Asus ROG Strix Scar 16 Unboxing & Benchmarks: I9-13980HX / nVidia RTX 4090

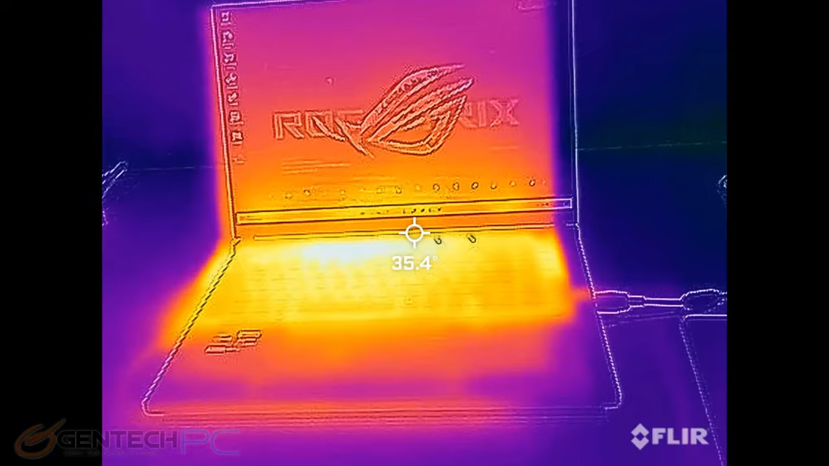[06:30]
Let's go take a thermal look at the laptop with our infrared camera and we'll get a baseline before we start running some benchmarks on the system to see how it handles the current temperatures and how it handles the increase in temperatures.
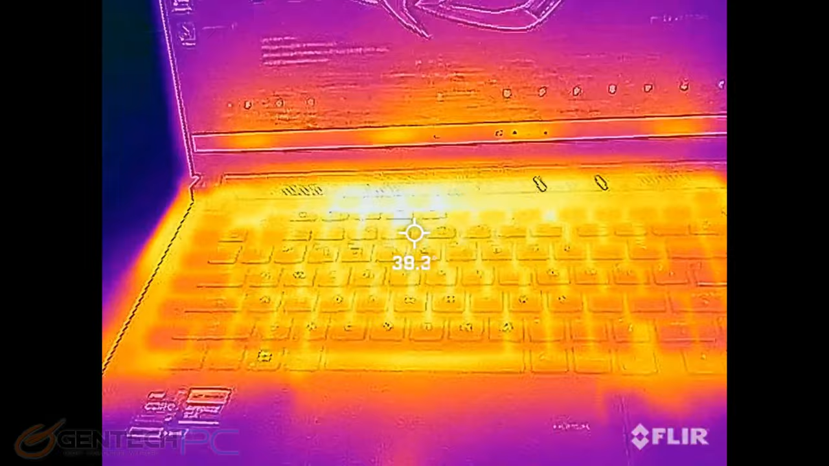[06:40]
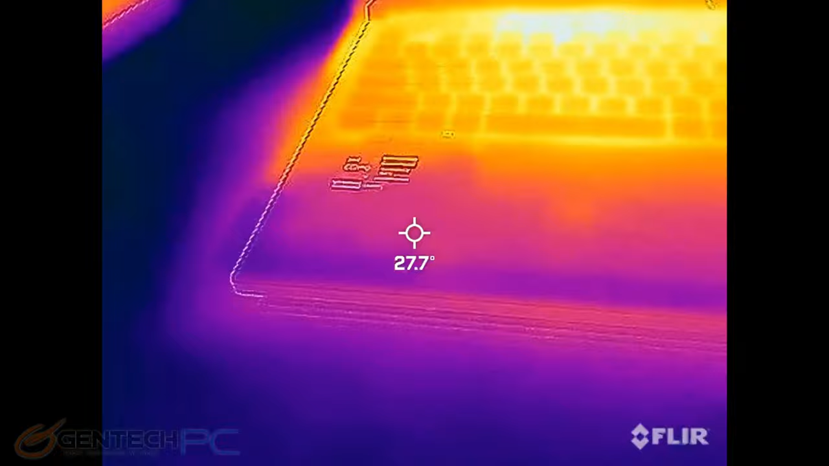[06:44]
So in this preliminary result we see that all the heat is concentrated towards the rear of the system. The keyboard itself is letting quite a bit of that heat out. But the area where the hands would be is nice and cool so that's a good thing to see.
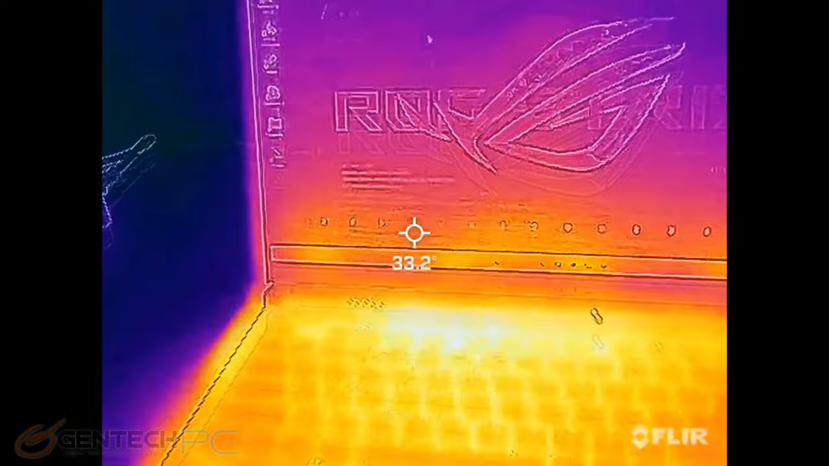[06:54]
As we move from the keyboard area over to the side we'll see a very dramatic hot spot from the ventilation being located here.
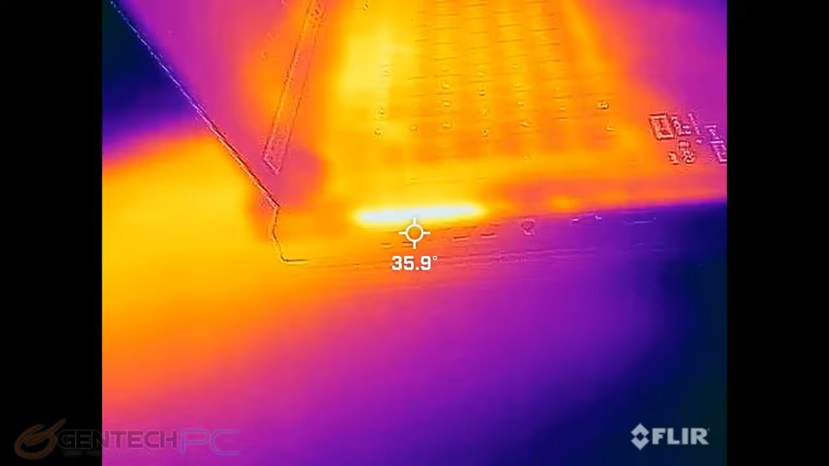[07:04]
So this is one of the areas where the system is going to use to cool down. And the major area located on the back this is the major exhaust component.
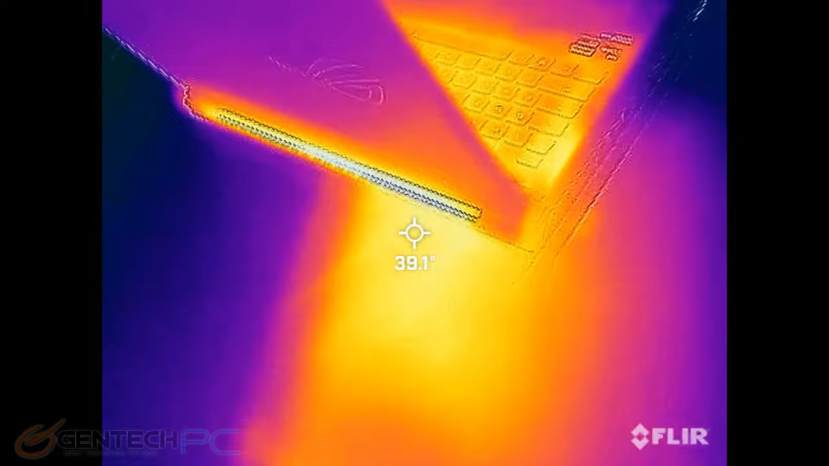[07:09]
You'll see that this is a major hot spot and of course the table itself has gotten hot from the exhausted air.
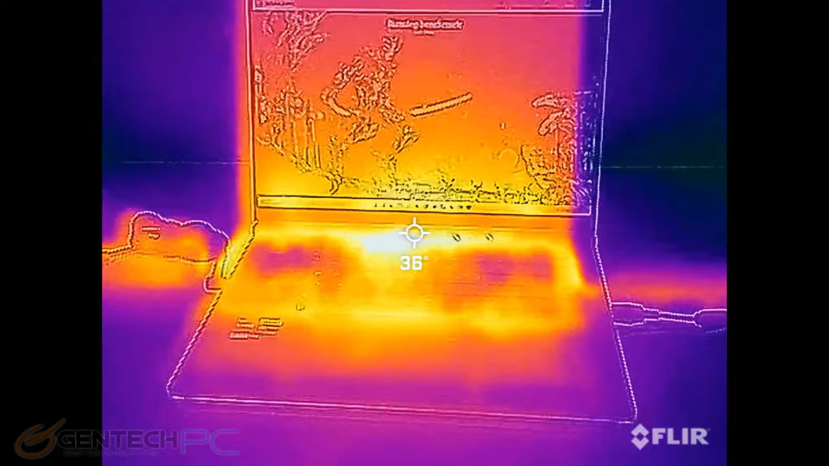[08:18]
While the benchmark is underway we'll go revisit our thermal camera and see if things have changed.
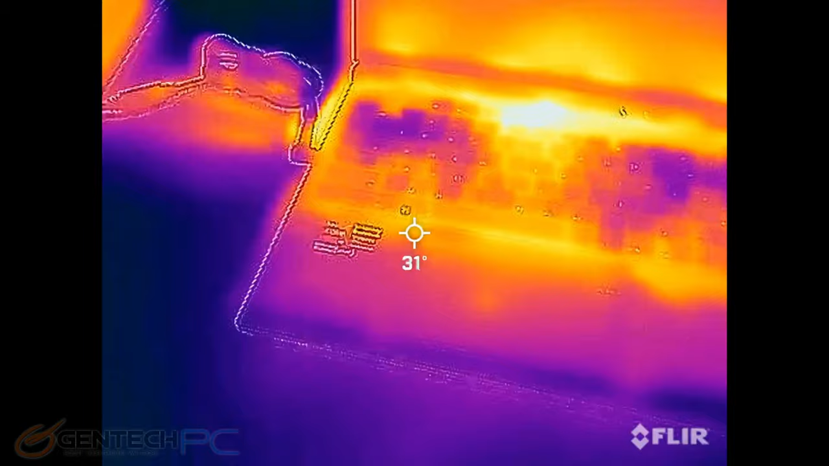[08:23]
We do see a little bit more heat now located in that center back region.
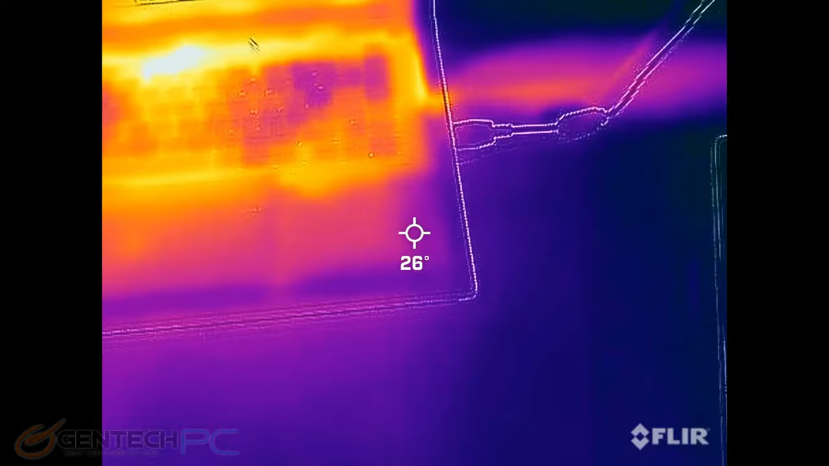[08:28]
Again the hand areas are still nice and cool to the touch so no issues there. We see the screen itself is now picking up a little bit more heat than before.
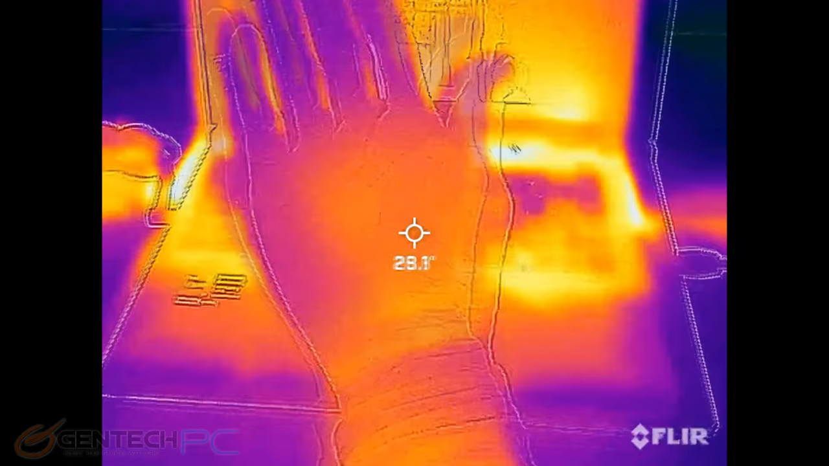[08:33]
A little bit larger and brighter hot spot on the exhaust which is good because that means heat's getting out of the system.
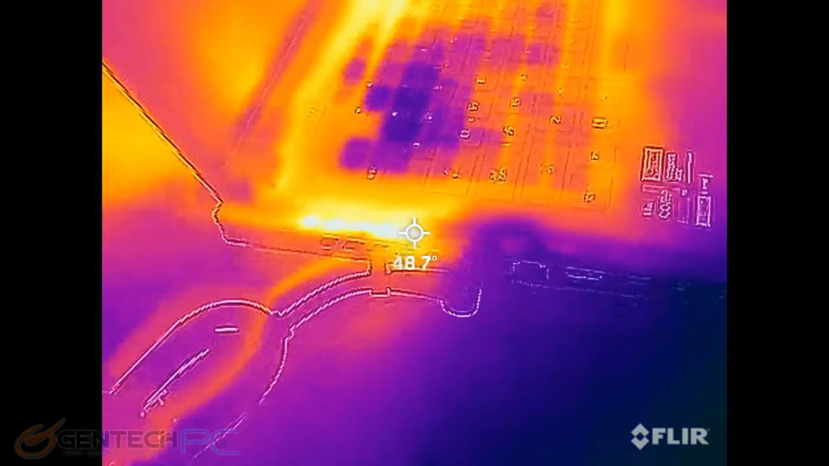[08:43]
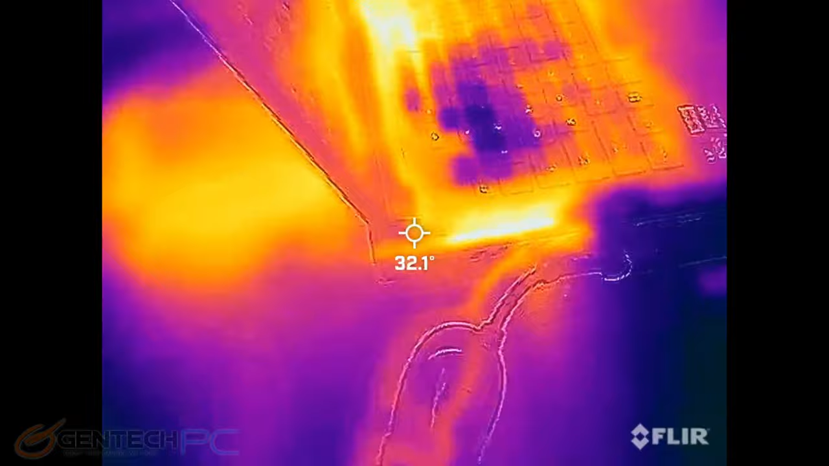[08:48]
And of course the major exhaust back here is going to be the hottest spot.
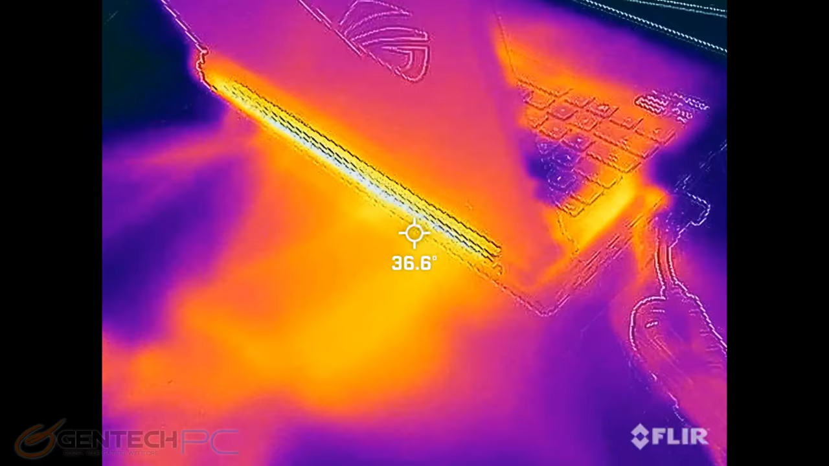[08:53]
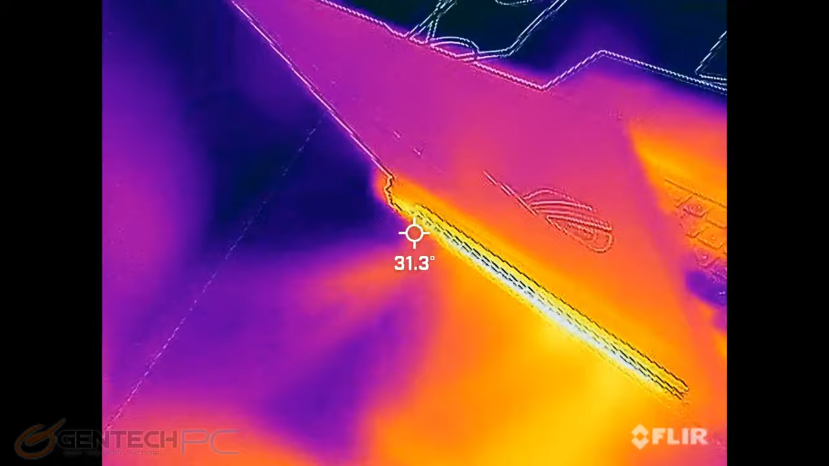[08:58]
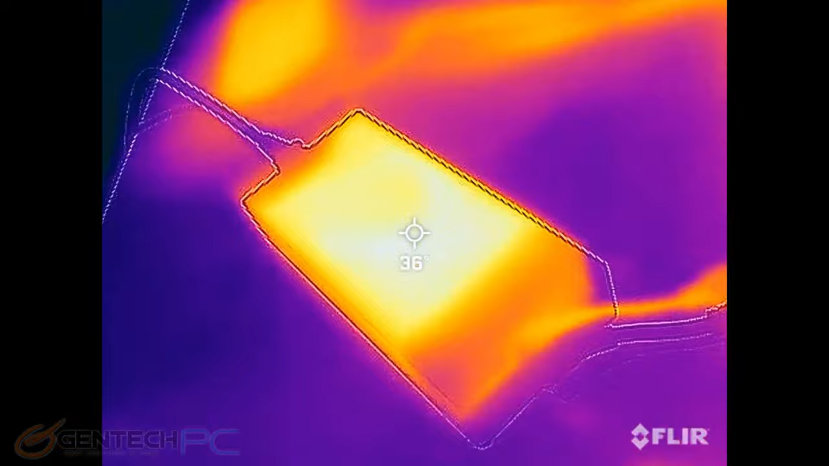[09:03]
And it'll look at the power adapter itself and how it heats up when it's under load.